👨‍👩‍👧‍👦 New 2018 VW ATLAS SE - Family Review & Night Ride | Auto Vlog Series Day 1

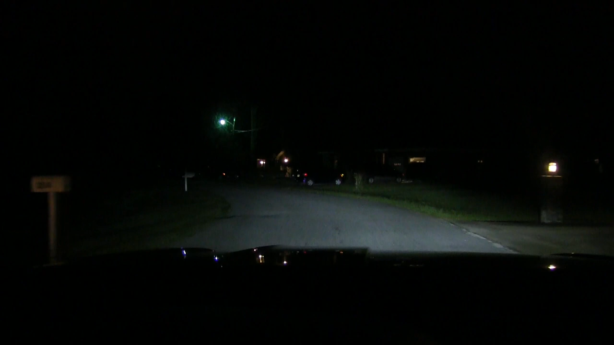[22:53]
So. That's just the LED. Headlights. And. Then. When we put the brights on. Does a pretty good job there. I mean. Look at that house up there. Let's see it light it up. Booyah. Look at that. That. I mean. That is bright. Wow. I mean. It really. Shined onto that house. Another nice feature too. When you turn left or right. That fog light cuts down. On. Down in the bottom bumper there. Watch over here. I don't know if you noticed that or not.